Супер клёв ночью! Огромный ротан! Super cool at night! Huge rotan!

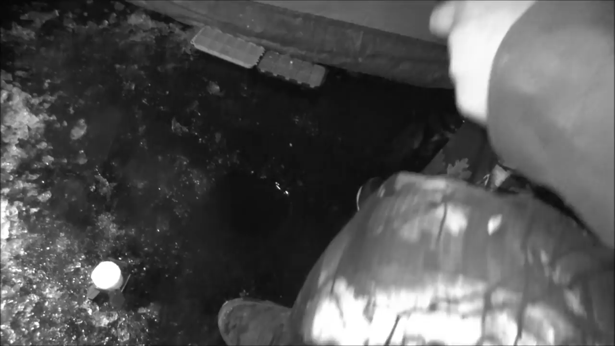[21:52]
у меня ловится, короче, некогда мне. На эти весы. Короче, Саня, видишь, боится, что. Ёп, твою чуть-чуть не в лунку, прикинь. Это ты за 100 грамм рыбы готов просто вообще, я не знаю. Не буду говорить на камеру, что сделать.